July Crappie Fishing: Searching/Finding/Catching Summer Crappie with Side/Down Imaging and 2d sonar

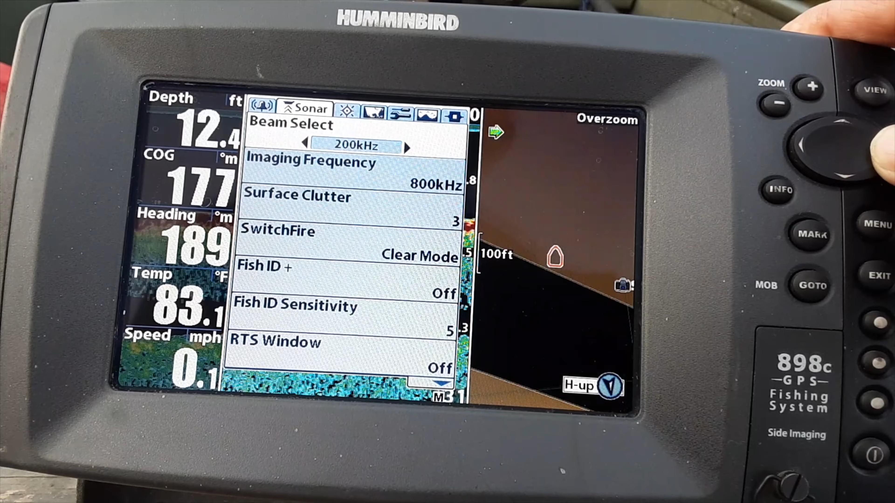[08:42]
On screen: depth 12.4 ft, water 83.1°F, speed 0.1 mph
So the narrower, the better it is to pinpoint.
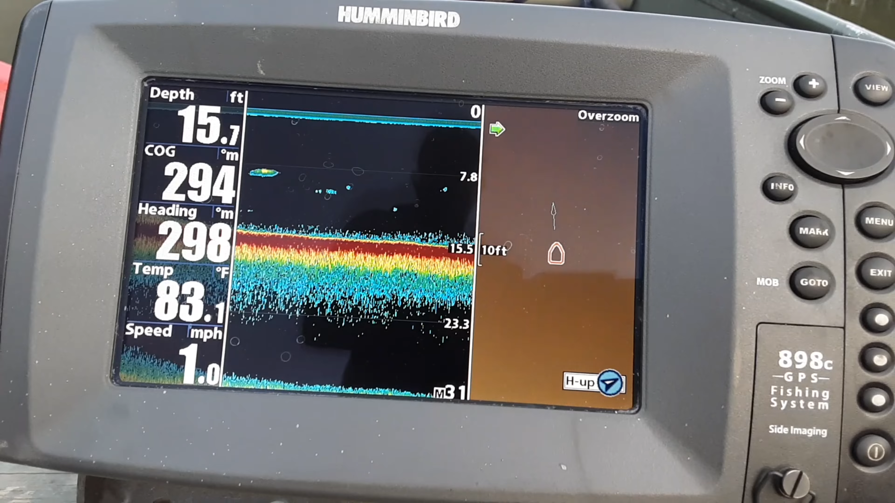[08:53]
On screen: depth 15.7 ft, water 83.1°F, speed 1.0 mph
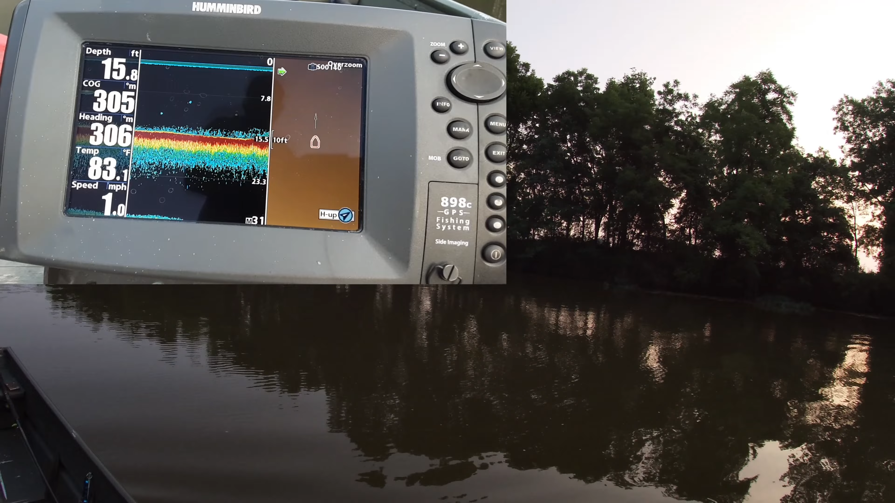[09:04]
On screen: depth 15.8 ft, water 83.1°F, speed 1.0 mph
There I can see my waypoint, so I'm just going to head right straight towards it. One thing about using the 2D is as soon as it goes over the top of it, you're going to see it on the screen.
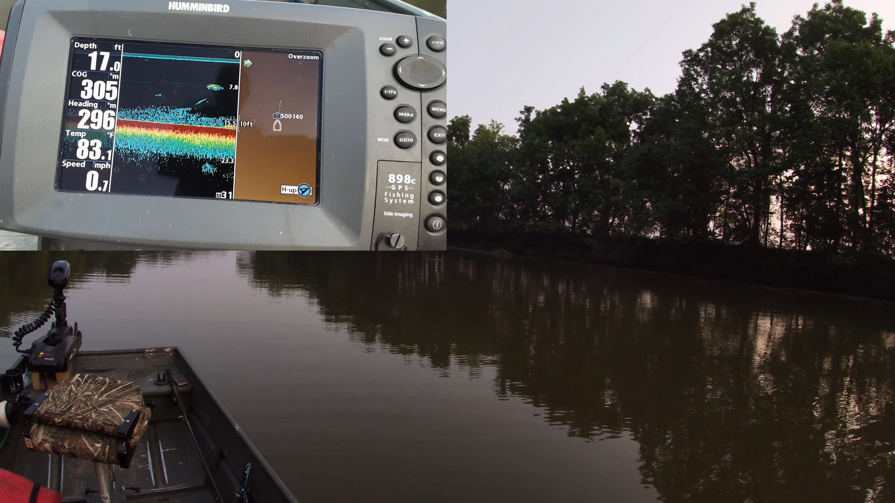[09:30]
On screen: depth 17.0 ft, water 83.1°F, speed 0.7 mph
So okay, and there it is right there, whatever that is.
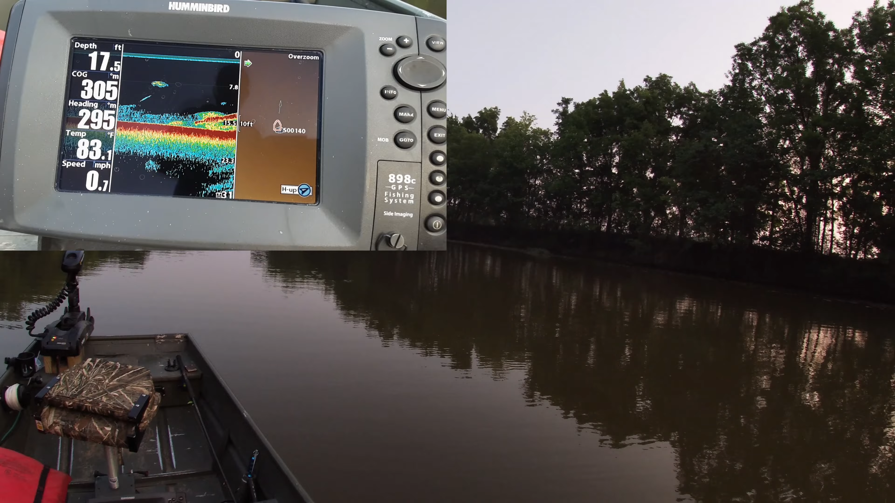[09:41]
On screen: depth 17.5 ft, water 83.1°F, speed 0.7 mph
So I'm just going to go ahead and throw that down right down there.
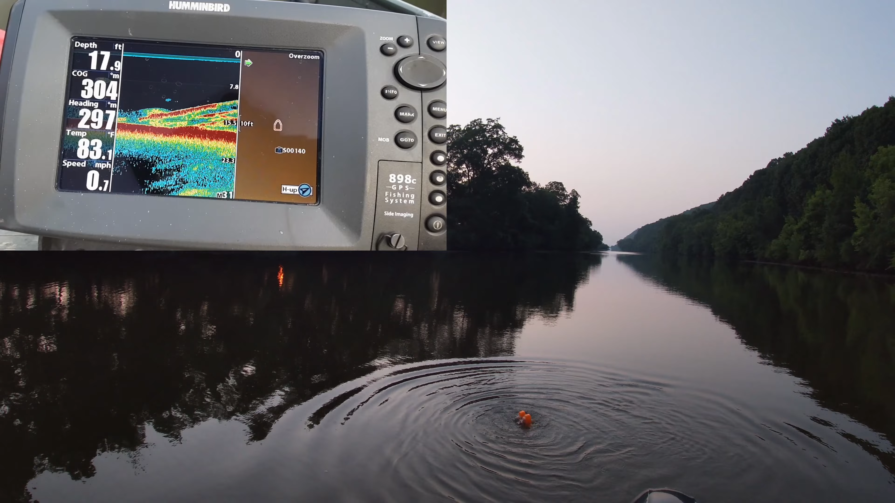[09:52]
On screen: depth 17.9 ft, water 83.1°F, speed 0.7 mph
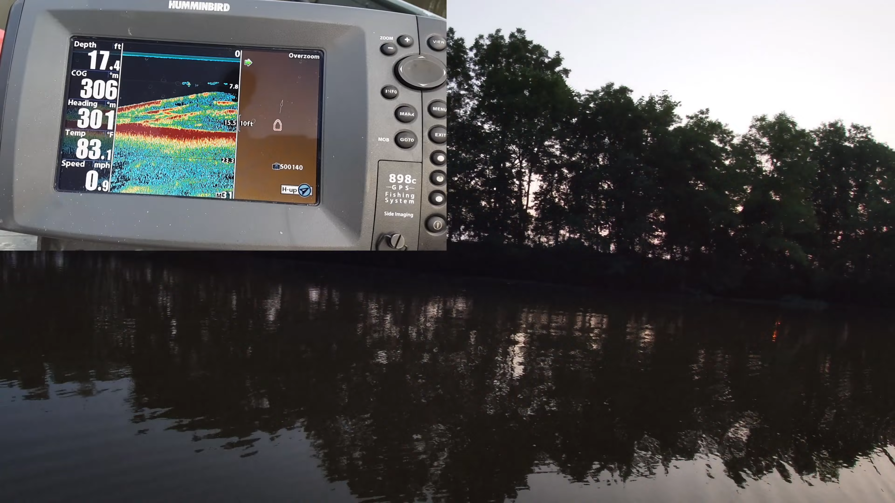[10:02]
On screen: depth 17.4 ft, water 83.1°F, speed 0.9 mph
All right, that looks pretty impressive right there. So that's 17 feet of water and it looks like the bottom of it, or the top of it's probably about 10 feet deep. So I'm gonna stop fishing.
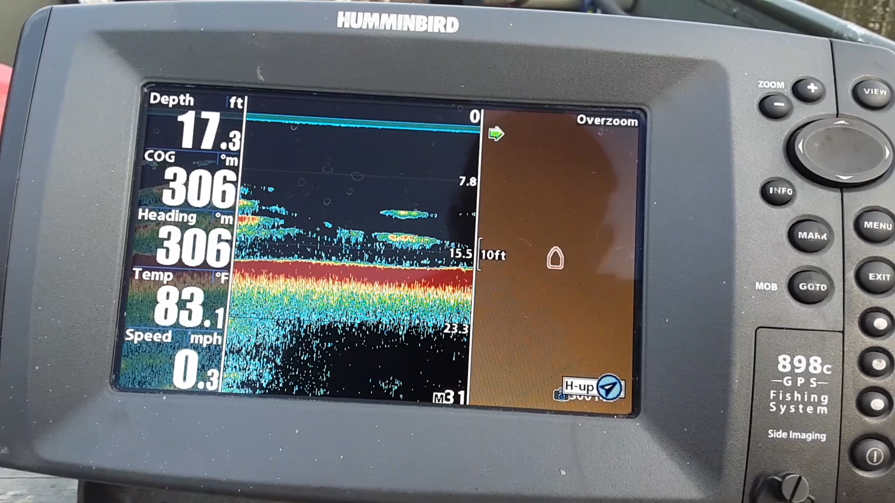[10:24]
On screen: depth 17.3 ft, water 83.1°F, speed 0.3 mph
Let's see what I can catch. And I'm just gonna work my way around this buoy until I find a bite.